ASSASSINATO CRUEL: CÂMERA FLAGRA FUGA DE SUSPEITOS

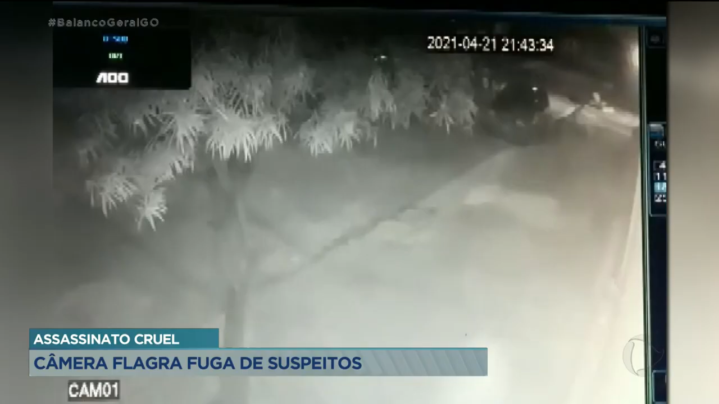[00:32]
O carro do idoso aparece nessas imagens. O circuito de segurança mostra o veículo deixando o local em alta velocidade, com quatro pessoas.